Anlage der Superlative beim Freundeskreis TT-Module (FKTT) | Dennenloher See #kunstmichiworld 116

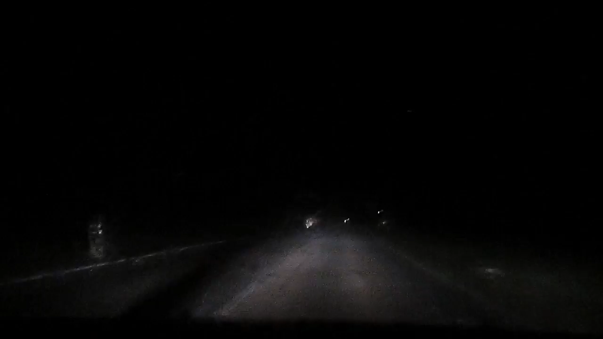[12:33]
Losgebrochen, das müsste ich jetzt einfach noch hinten anschneiden. Alter, das ist doch krank, ey. Man sieht kaum was.